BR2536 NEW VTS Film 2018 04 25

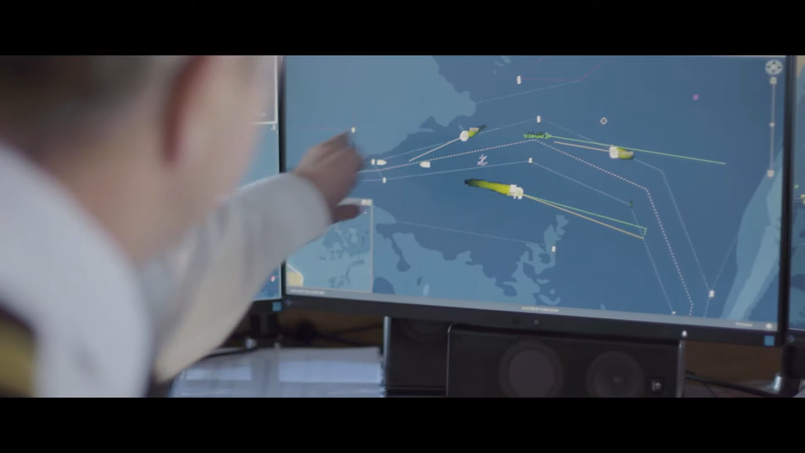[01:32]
This is our main deep water channel, and there's three ships in a small confined area there, and we're monitoring the traffic at all times and giving instructions and weather information. If I click on the ship, it will come up and tell me its course, its speed, its length, its draft.